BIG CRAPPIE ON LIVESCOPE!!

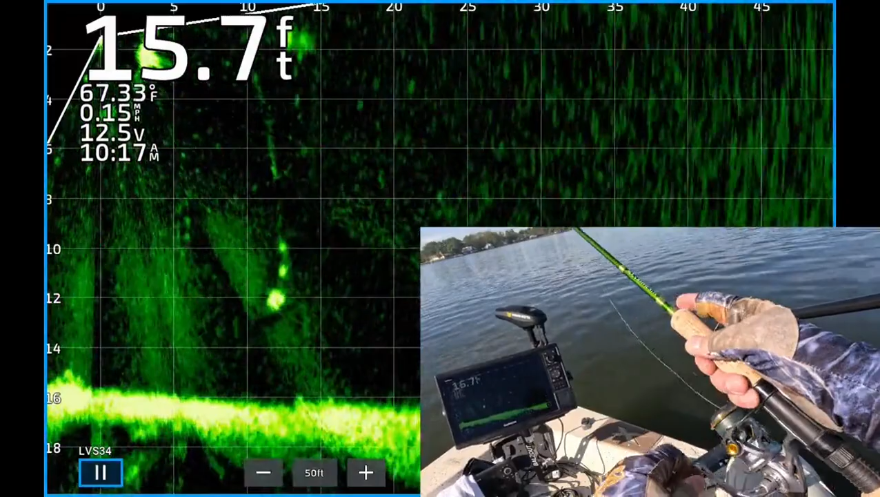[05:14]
On screen: water 67.33°F
Is he going to eat it? Come on. He turned. He's looking up. Boom he ate it. There's one. 1017.
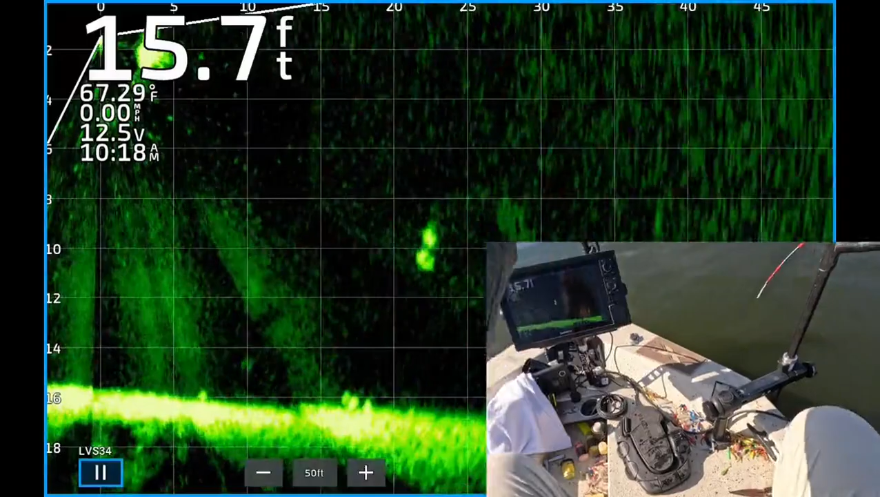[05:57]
On screen: depth 15.7 ft, water 67.29°F
All right. There's some nice looking crappie. 22 feet from the boat. 10 feet deep. There's two of them.
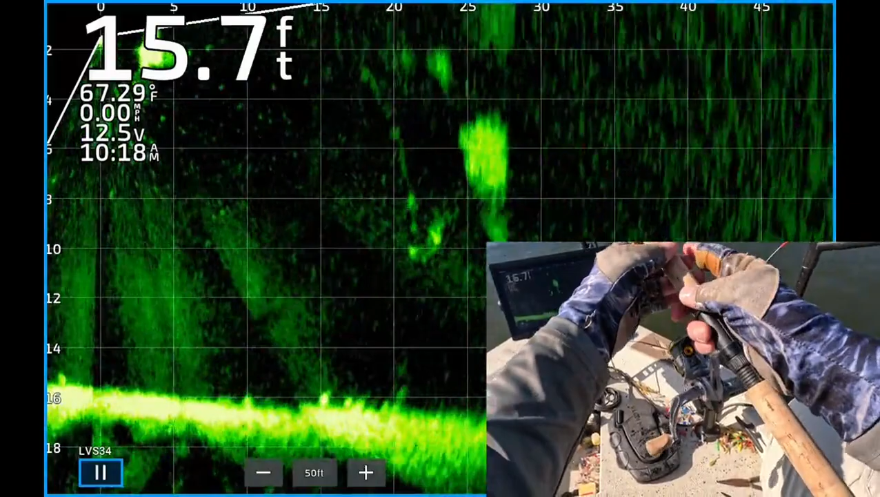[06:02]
On screen: depth 15.7 ft, water 67.29°F
There's my jig right on top of one of them.
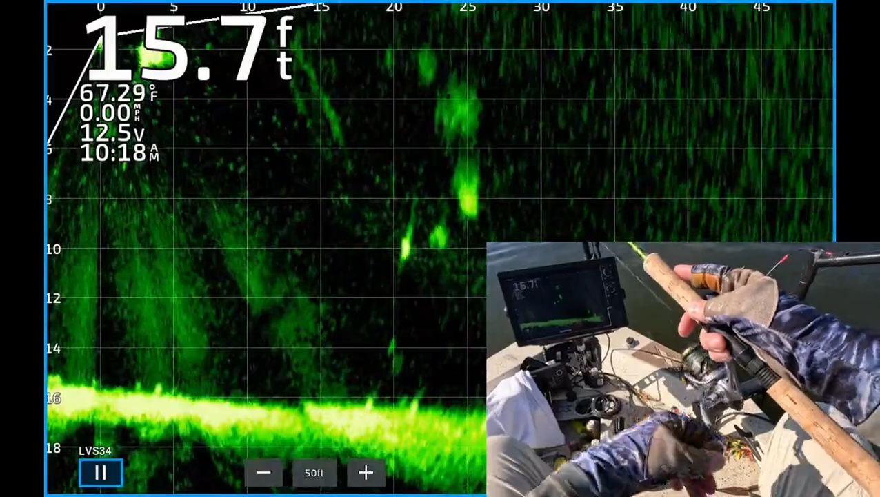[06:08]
On screen: depth 15.7 ft, water 67.29°F
And I didn't get a good throw on him. He wasn't interested. So get it out there and throw it right back to him.
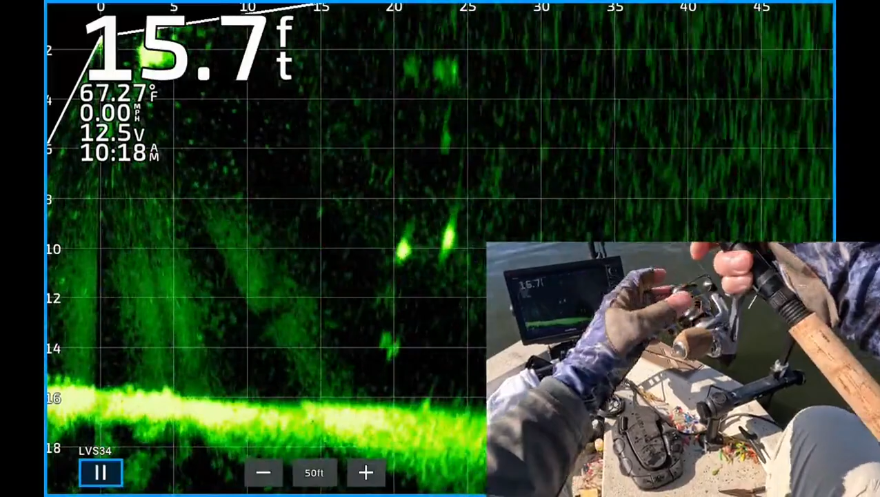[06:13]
On screen: depth 15.7 ft, water 67.27°F
There's the jig dropping down. Missed the first one. But he's right on top of that second one.
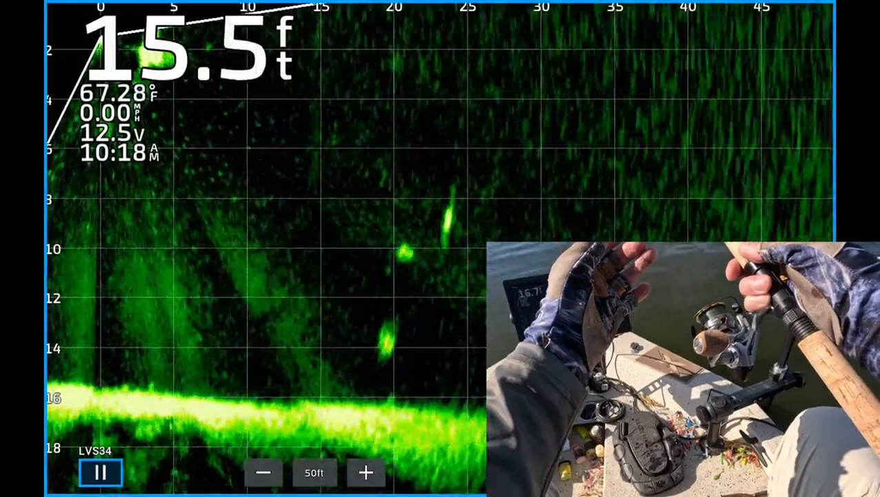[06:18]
On screen: depth 15.5 ft, water 67.28°F, speed 0.00 mph
Oh my goodness. He wasn't interested.
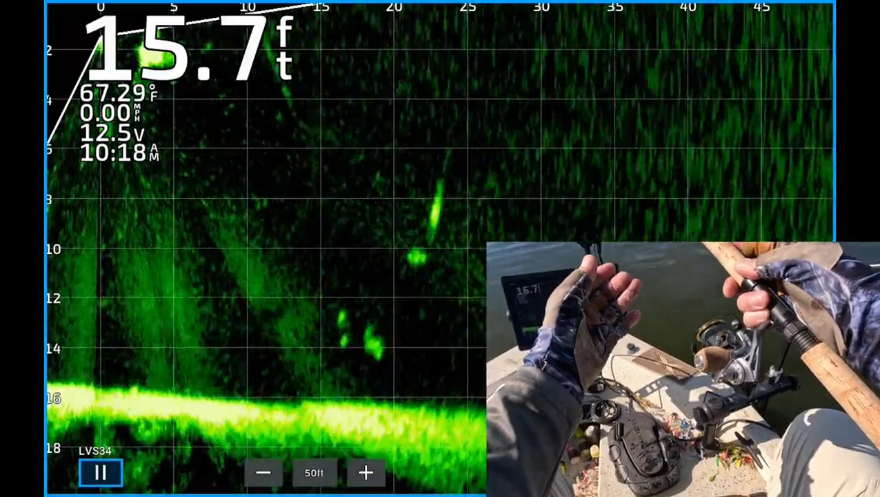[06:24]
On screen: depth 15.7 ft, water 67.29°F
Saw some more fish so I dropped it down to them. They weren't interested. So when that happens, reel it up quickly and get it back out there in a hurry.
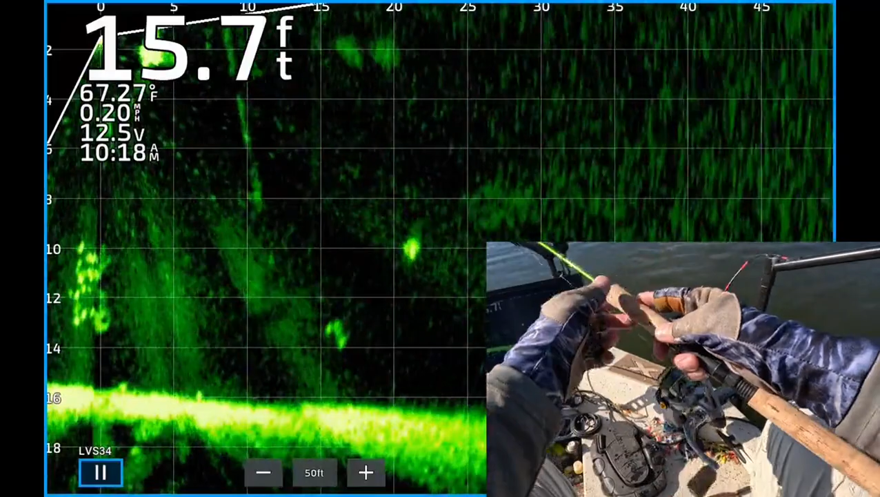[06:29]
On screen: depth 15.7 ft, water 67.27°F
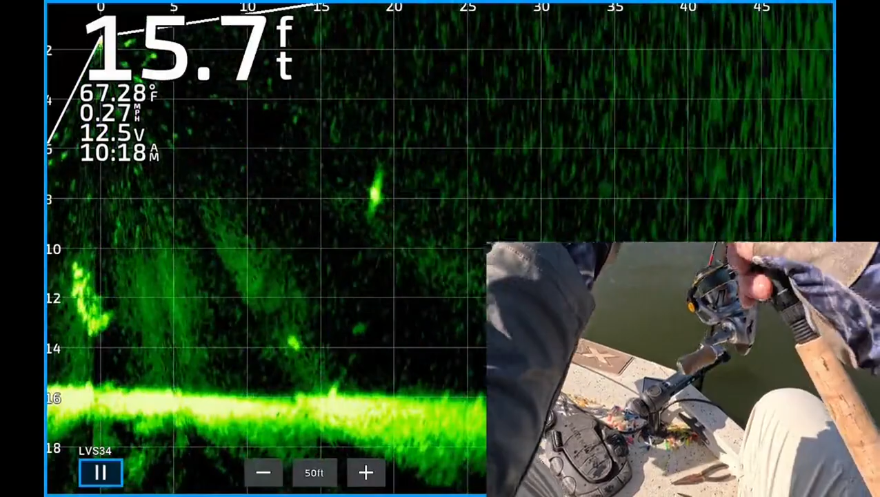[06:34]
On screen: depth 15.7 ft, water 67.28°F
There's that nice crappie there. Like 18 feet from the boat. About 8 feet deep.
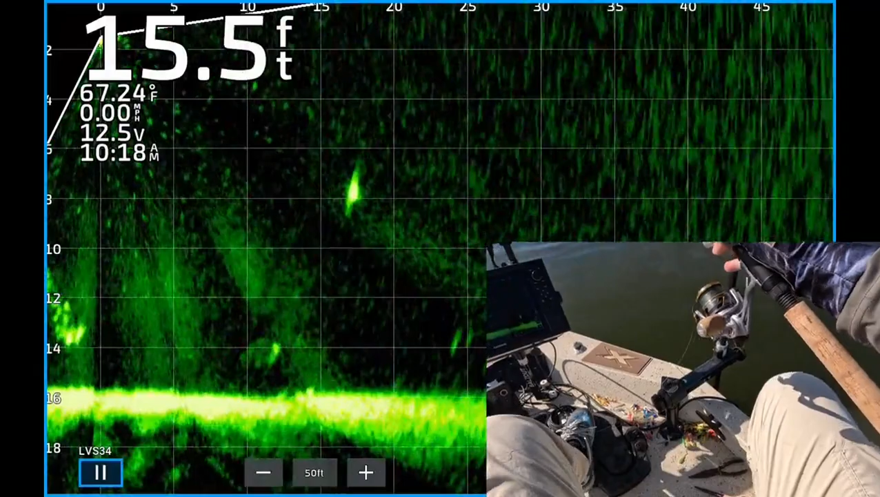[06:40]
On screen: depth 15.5 ft, water 67.24°F
Look at that thing glowing.
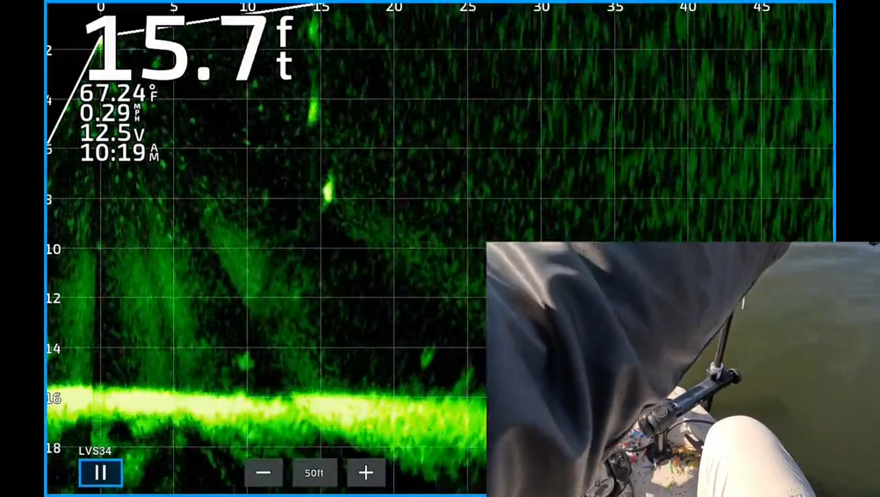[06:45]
On screen: depth 15.7 ft, water 67.24°F, speed 0.29 mph
There's my jig dropping down to it. Right in front of it. Didn't get it far enough to him. So reel it out there and get it right back to him. All right. There's my jig dropping down. About to get on top of him. Is he going to eat it? Oh, he's turned.
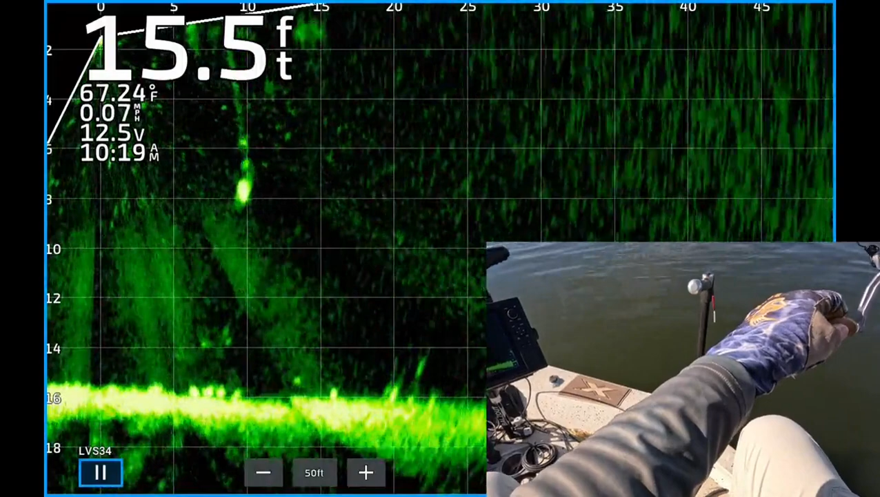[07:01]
On screen: depth 15.5 ft, water 67.24°F
He's looking at it. He's interested. Oh, it's only a second or two.
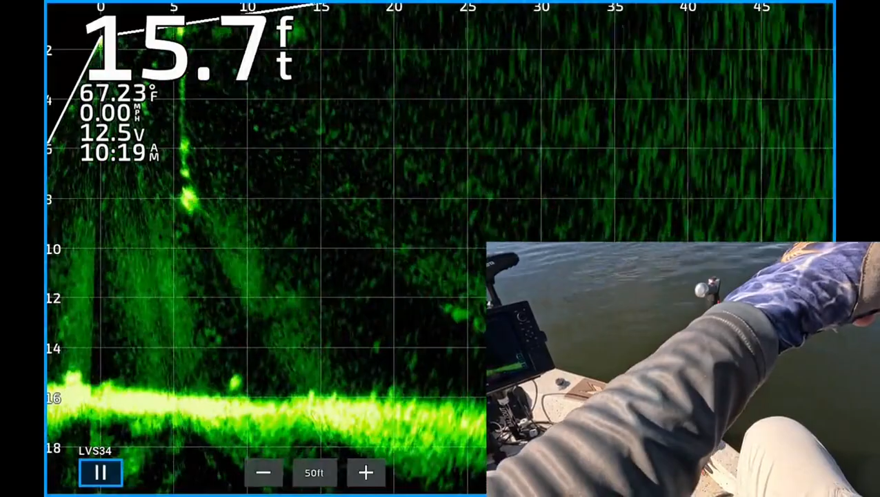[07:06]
On screen: depth 15.7 ft, water 67.23°F
Boom! He got it. Yes! 10-19.